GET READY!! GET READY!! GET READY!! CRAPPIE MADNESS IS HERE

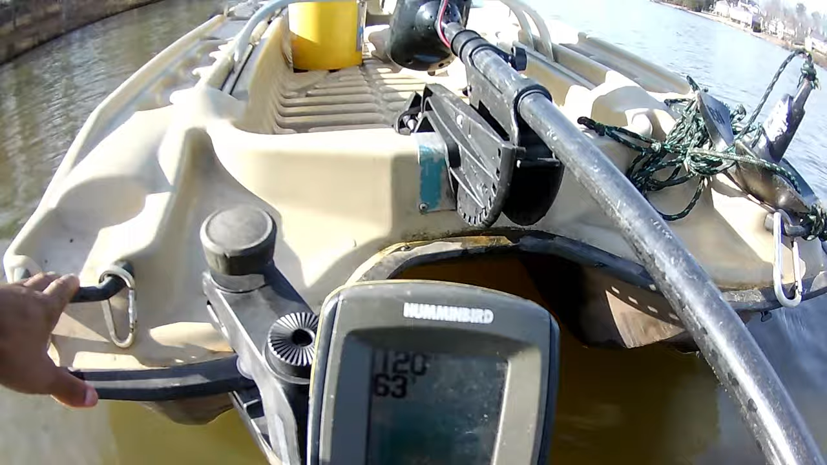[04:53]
I'm standing, look, you can see. I'm standing at about two and a half feet of water.
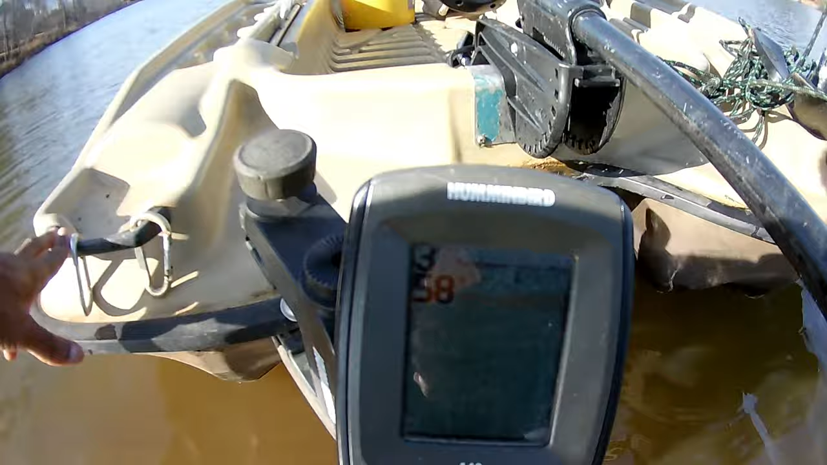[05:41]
64 degrees. Okay, the top number is the depth that I'm in right now.
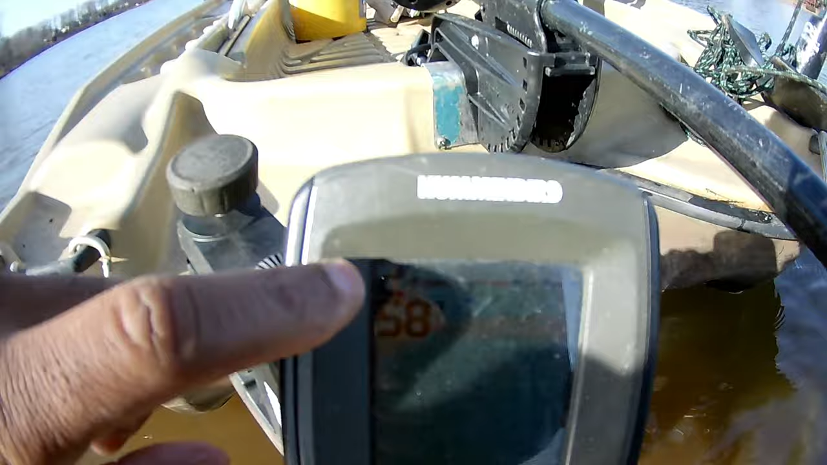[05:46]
You can see it's fluctuating between one foot, two feet, three feet.
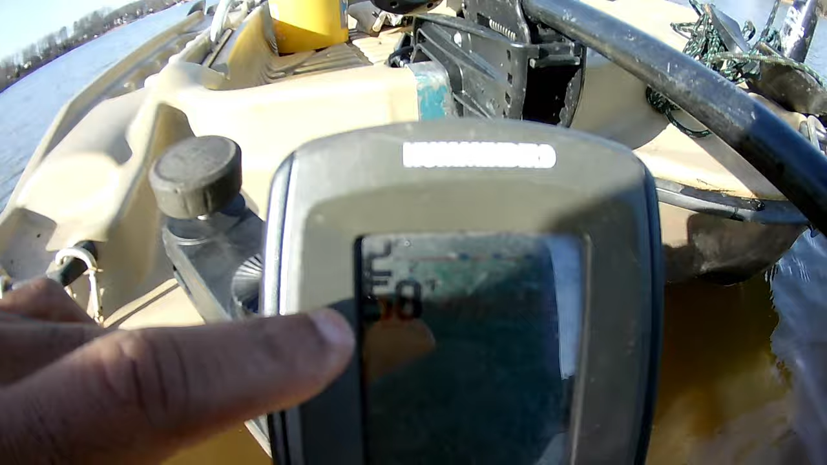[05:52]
And the water temperature, once it gets acclimated, it's going to be, I'm thinking it's going to go down to about 56, okay?
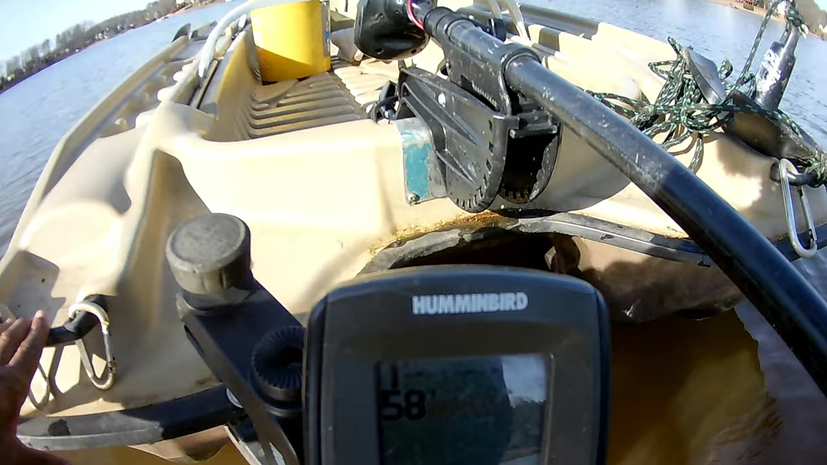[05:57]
And it could stay at 58 because I am in shallow water.
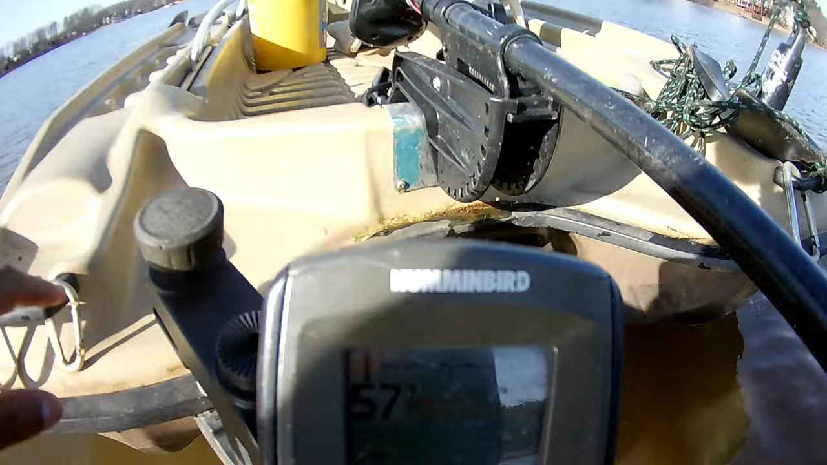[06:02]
So if this, see, it's just dropped to 57. Let me make sure you guys can see that real good.
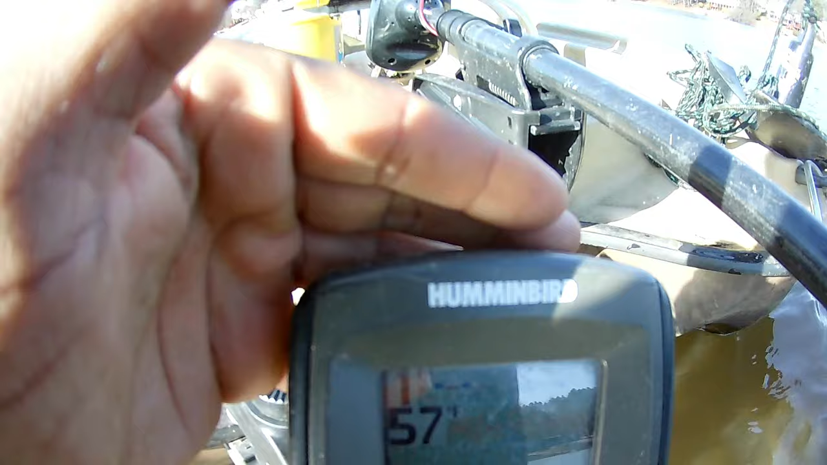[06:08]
Okay, it just dropped to 57. And I imagine I've checked the temperatures around. It's about 56 degrees.
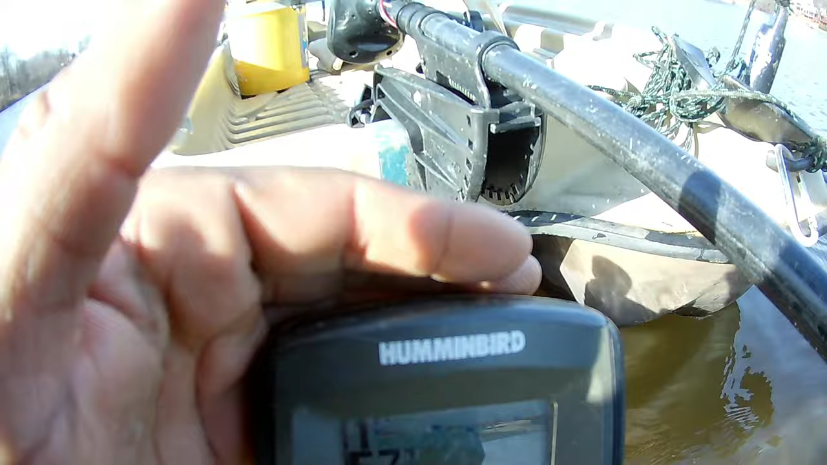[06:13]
So anywhere on your body of water, if you see somebody getting off the water, all you have to do is holler at them.